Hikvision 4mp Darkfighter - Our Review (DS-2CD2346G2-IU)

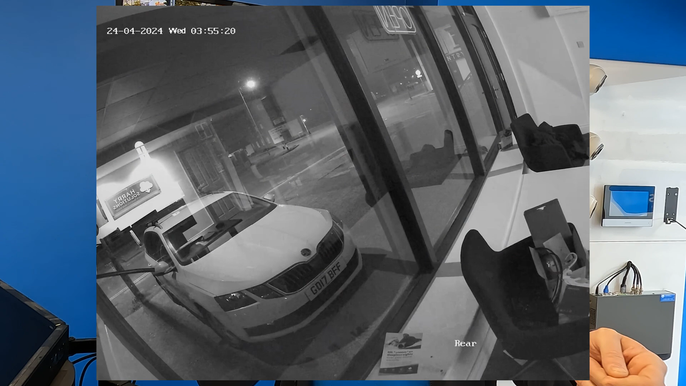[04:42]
mode where the picture goes black and white and it uses an infrared light to bounce off an object and as it comes back to the camera that's what creates the picture
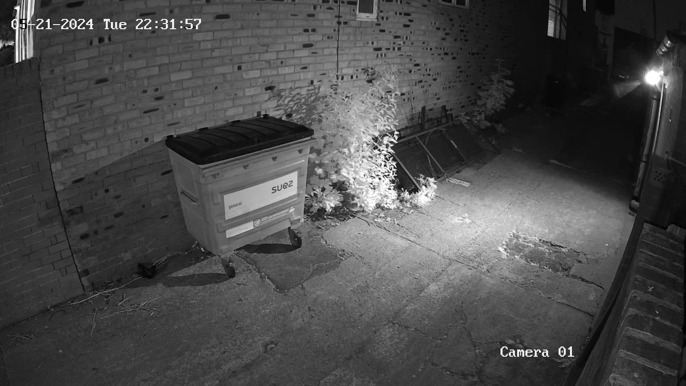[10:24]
cameras clicked over into what we call its infrared mode so the picture has gone black and white and that's just how infrared cameras work now I did make a little bit of a cock up the camera on the bargain booth that points down the alleyway towards the entrance is obviously infrared as well which means that the light isn't visible to the human eye but is visible by another infrared camera so it is blinding our camera ever so slightly had that camera not been there and the light off that camera not been shining towards us we would have been able to see much further down that alleyway than we can originally see
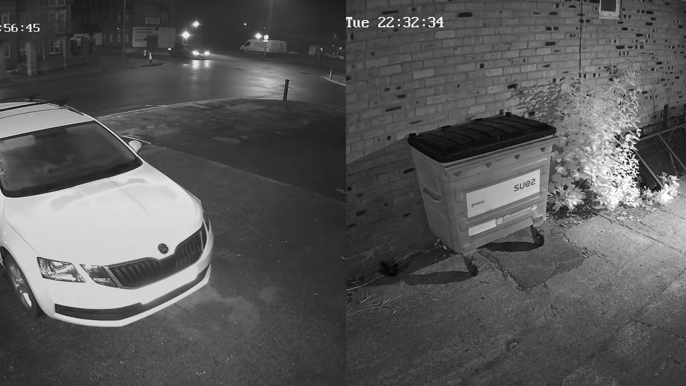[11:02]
side by a cheaper alternative you can see that the image is much clearer the downside to an infrared camera is things like number plates which are reflective and the signage and writing on the bin has is almost disappeared because the infrared light's a little bit too strong and it's casting too much light towards that you could potentially try and correct that in the settings if you needed to but at least it gives you a fair representation of what this camera looks like during the night now I'm going to give you the three things that I